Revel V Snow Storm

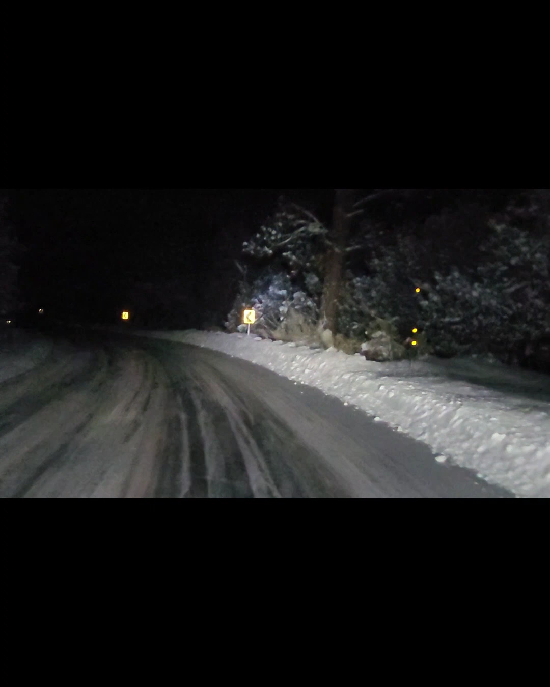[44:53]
All right. We're on the mountain. It's not too bad. It's 9 o'clock. Actually, 9:20. My time. Let me turn this fan down a little bit. There we go. Yeah, they got a lot of snow up here already. Look at the snowbank on the side of the road.
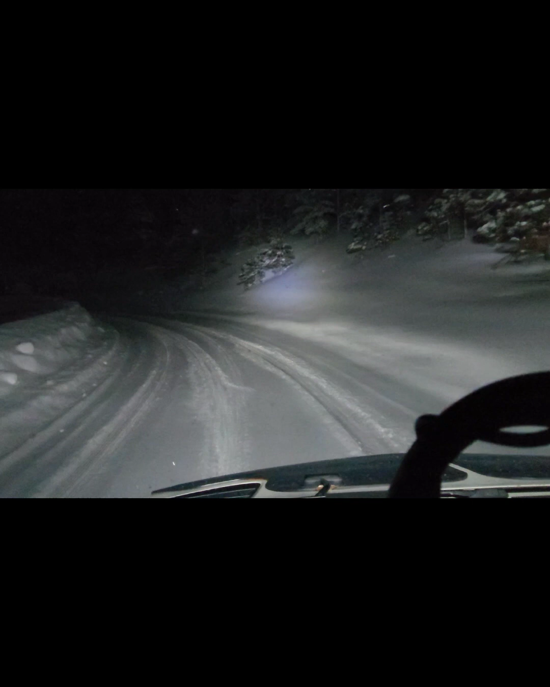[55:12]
Oh, they got dumped on up here. Look at this snowbank. It's got to be, it's over 4 feet high.
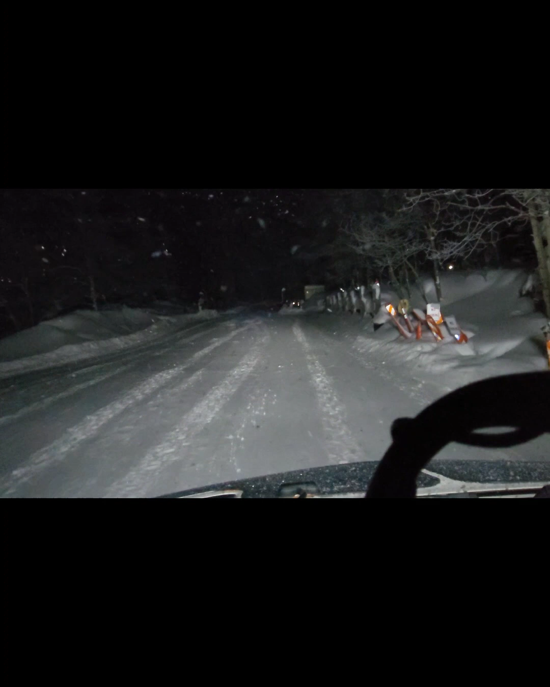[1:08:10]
The resort. I just don't know where I'm allowed to park. Oh God, look at all the snow. Oh, Sunday when I went online, I went to their website.
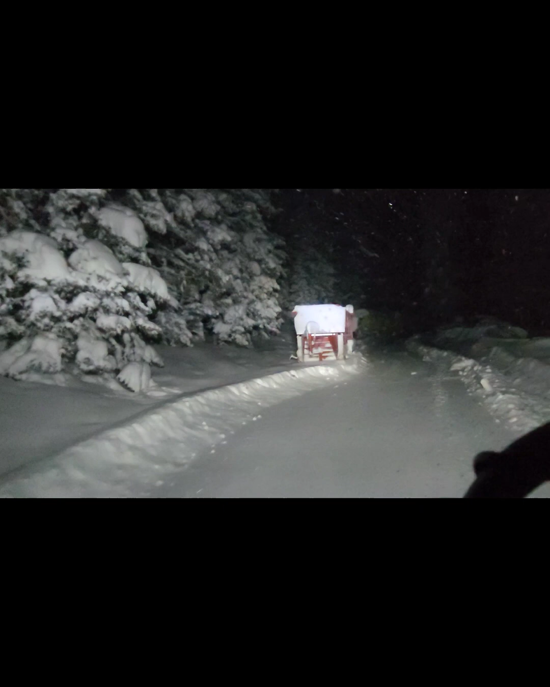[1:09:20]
I don't know where the hell I'm going. Oh, this is the worker station now.